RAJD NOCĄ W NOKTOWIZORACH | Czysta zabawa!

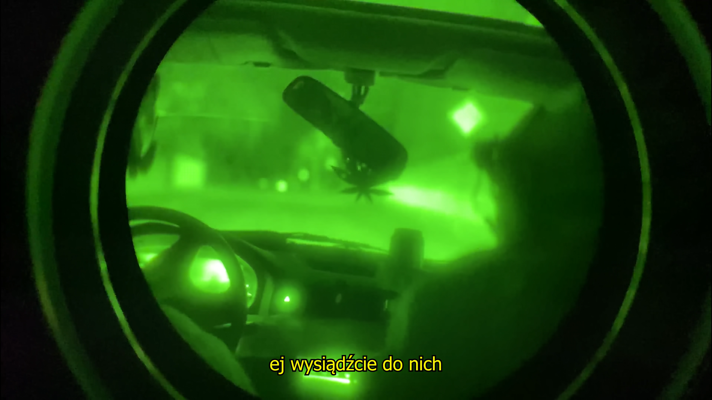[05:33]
Ej, wysiądźcie do nich w kaskach.
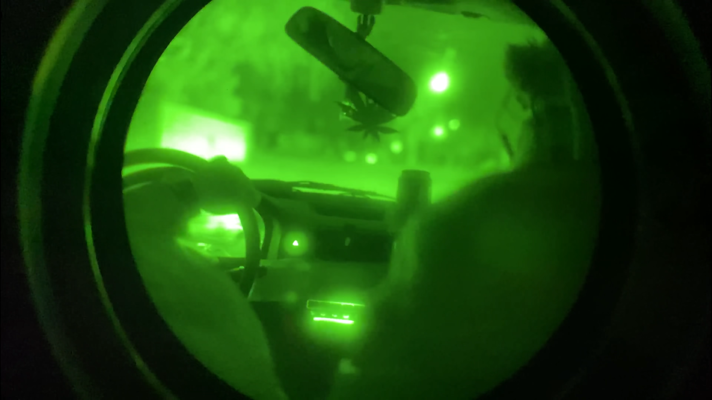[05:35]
Oni jadą już. Nie, oni stoją, stary, na włączonych światłach. To my ich widzimy, nie oni nas.
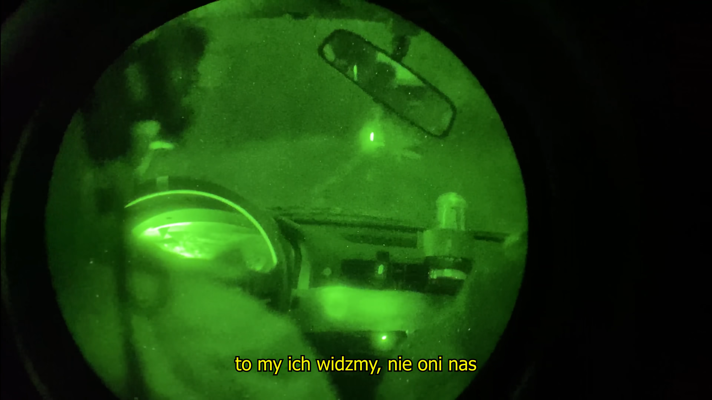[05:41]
No, stary. Ale wysiądźcie na chwilę do nich, dobra? I zapytajcie, zapukajcie do okienka.
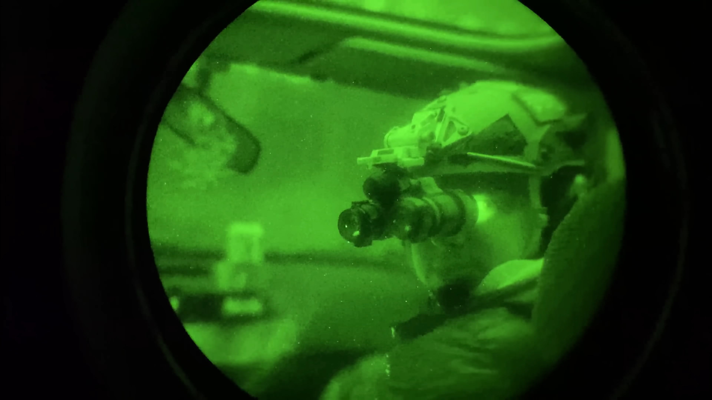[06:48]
Widać cię naprawdę dobrze. Widać cię w chłopie, całe.
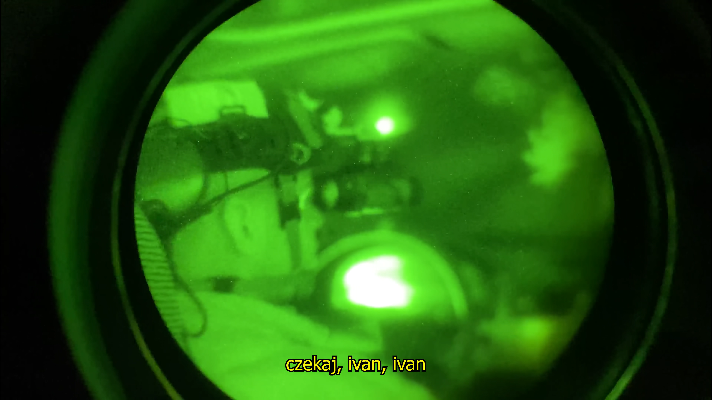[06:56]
Iwan, weź kurwa, zobacz z zewnątrz jak to wygląda.
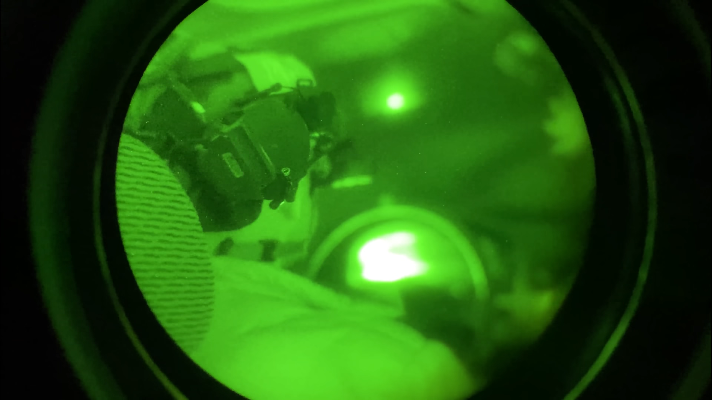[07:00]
To nóg coś tak podświetla oczy, spójrz tu jeszcze raz.
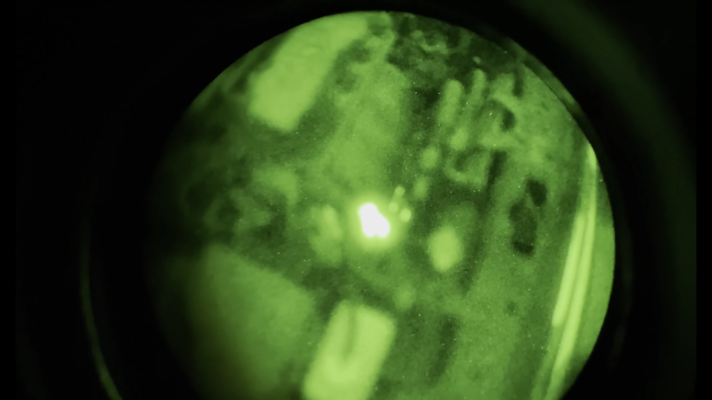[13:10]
Dobra, dajcie normalne tam światło. Zobacz, tam się żarzy, stary. Patrz na to, w sensie jest temperatura wyższa dużo. Trzymaj ten. Coś się lekko pali.